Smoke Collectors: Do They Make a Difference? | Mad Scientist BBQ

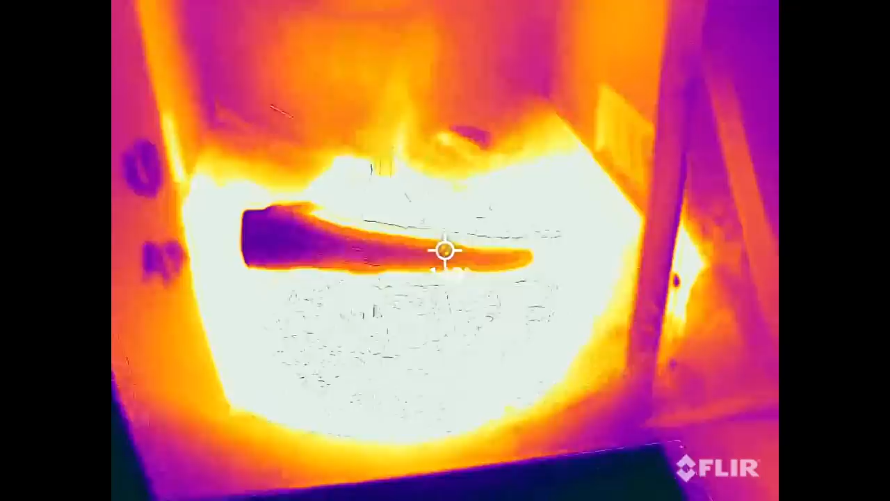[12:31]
All right, here's just an interesting thing for you guys. The semi-insulated bottom of the firebox is obviously extremely hot.
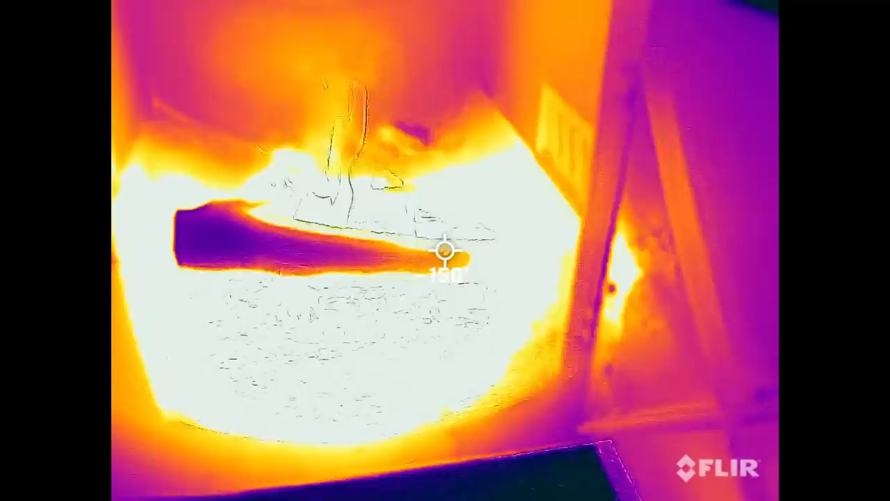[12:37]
And so I think that's what helps with the coal bed and lighting the next log.
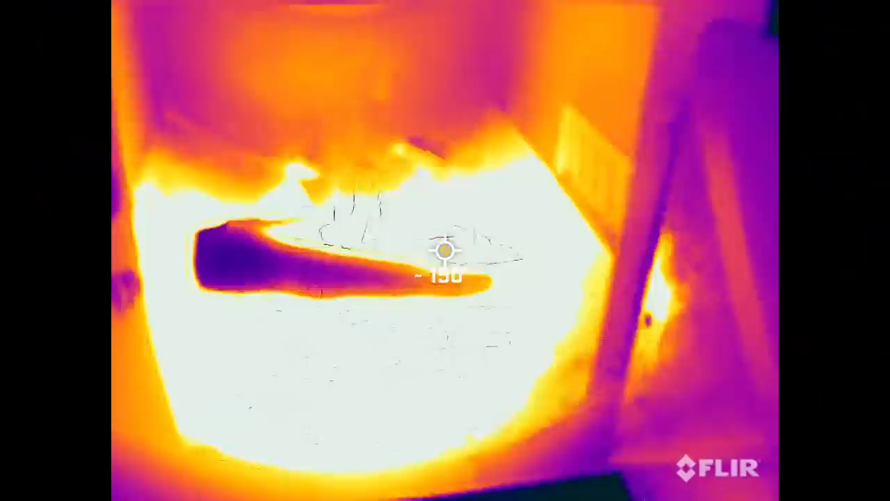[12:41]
The walls are very hot, you know, in comparison to everything outside. Like, the smoker is hot right now, but that cook chamber is a lot cooler.
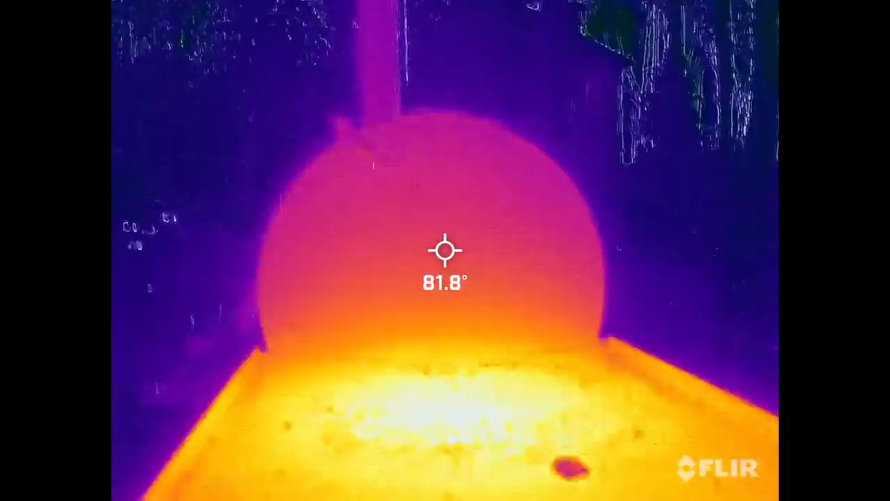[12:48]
But right here, you see all that retained heat. It is extremely hot on that bottom side.
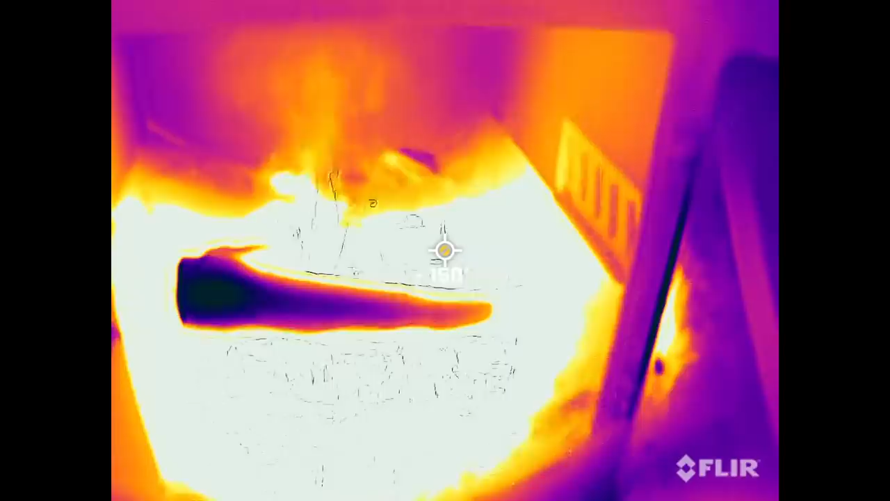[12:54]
And I think that really helps with the combustion of the logs. So, interesting thing to note.
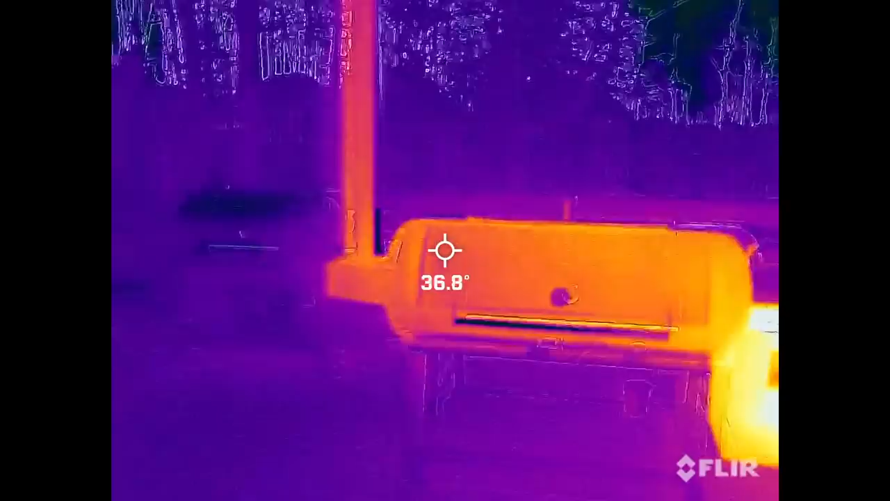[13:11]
Left side, 35-ish, 33, 4, 5 degrees Celsius.
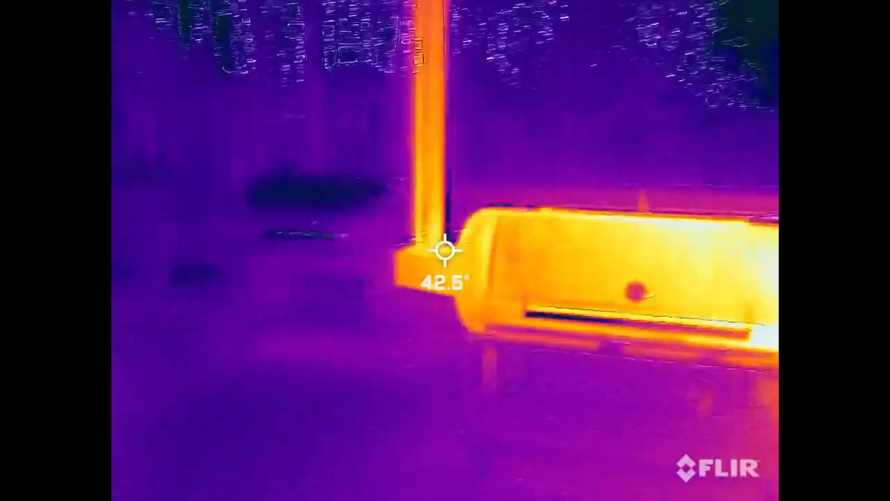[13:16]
Bottom of the stack, low 40s.
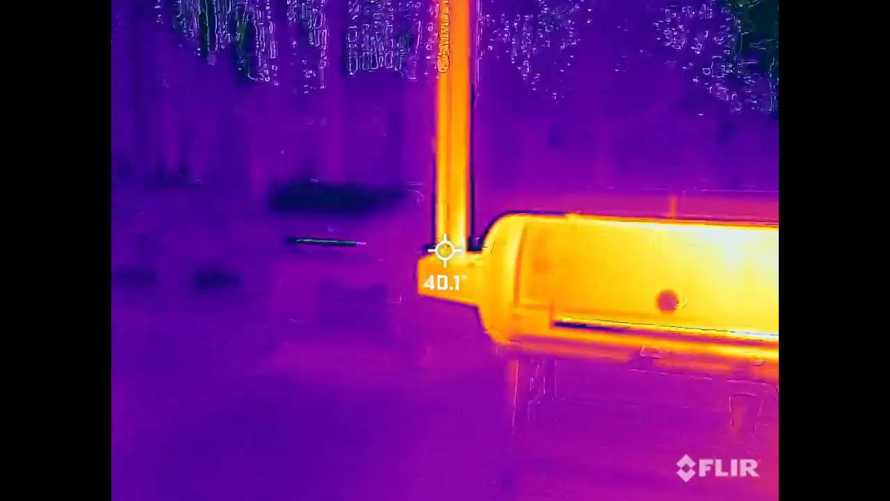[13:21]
Top of the stack, getting about 20.
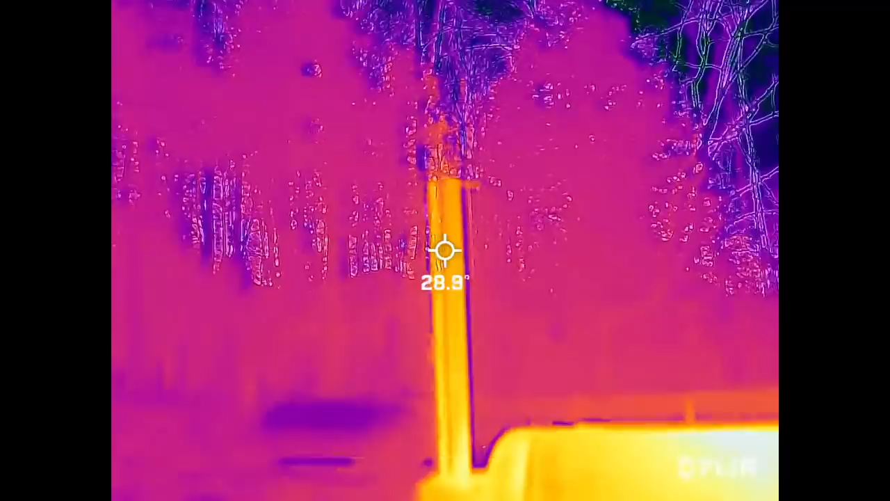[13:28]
It's changing a lot. Maybe 25, 28 degrees Celsius.
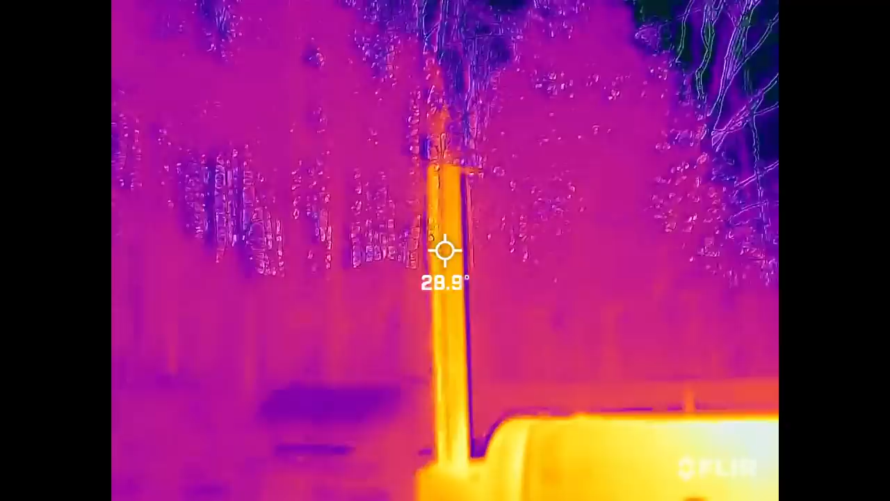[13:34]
A little brighter on the right side, because it's a little hotter. But generally, pretty evenly distributed across.